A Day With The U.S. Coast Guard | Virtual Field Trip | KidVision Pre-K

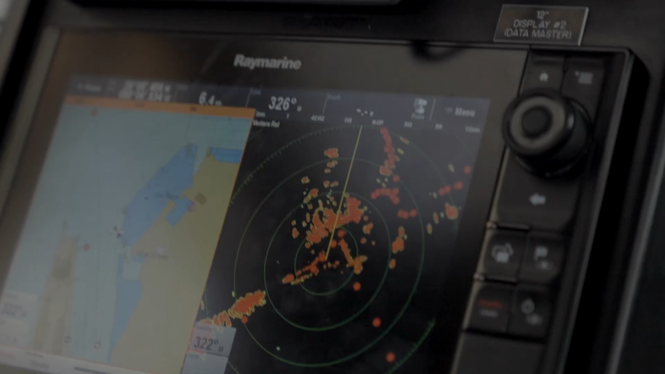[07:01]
There it is. That's the boat that needs our help. Look, I'll be primary.